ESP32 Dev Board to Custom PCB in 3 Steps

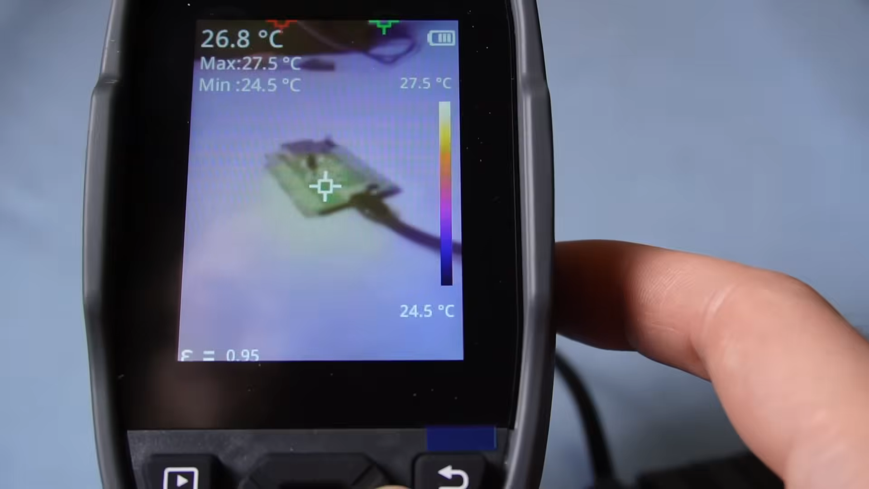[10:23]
On screen: spot 26.8°C, max 27.5°C, min 24.5°C, scale top 27.5°C, scale bottom 24.5°C
you should be able just to feel around with your fingers, smell with your nose.
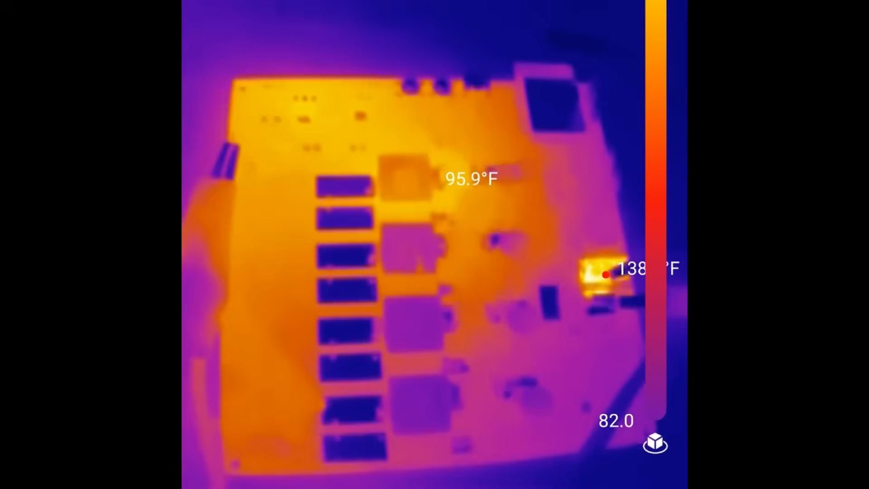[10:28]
On screen: spot 95.9°F
If something's hot or smells weird, something's wrong. If something gets too hot too fast, you probably have a short. Sometimes it's not in your design.
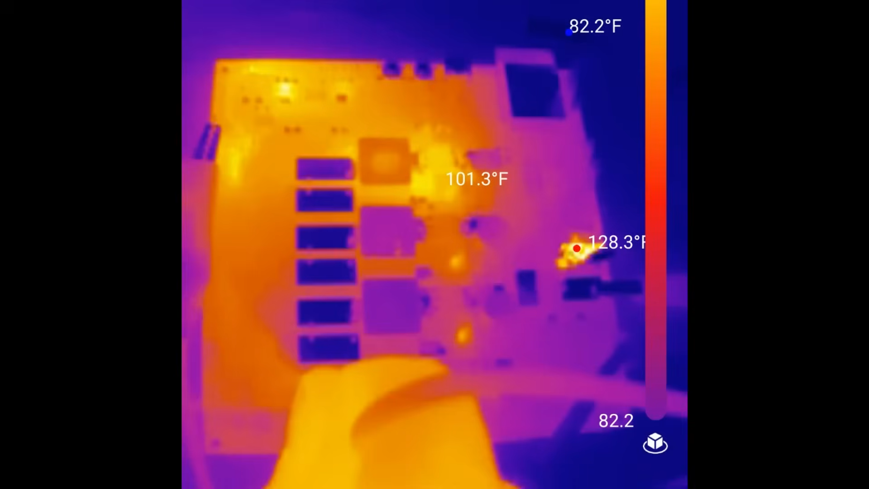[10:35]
On screen: min 82.2°F
Sometimes you added too much solder or there's a stray blob of something or a wire or debris or something under a chip that's basically bridging that power to ground.
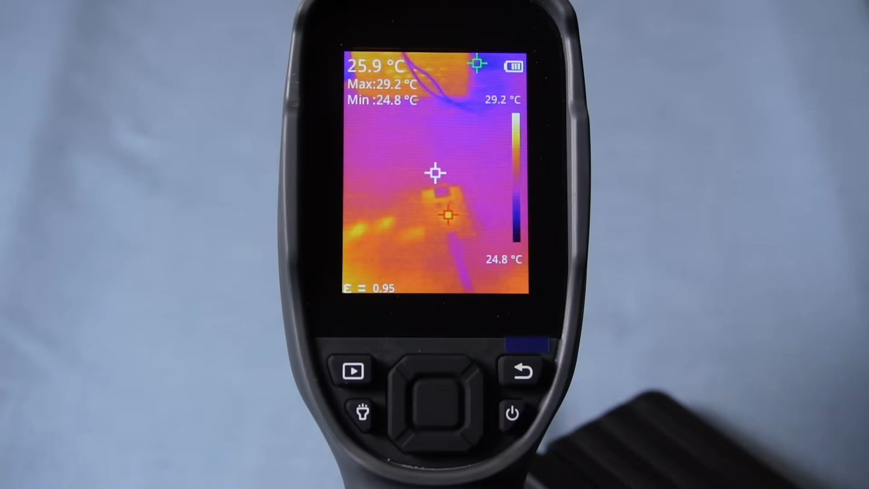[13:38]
On screen: spot 25.9°C, max 29.2°C, min 24.8°C, scale top 29.2°C, scale bottom 24.8°C
go through all these steps again, and hopefully it's working this time. If all the lights come on and the board stays cold and all that magic smoke magically stays inside the components, well, that's what you've been waiting for.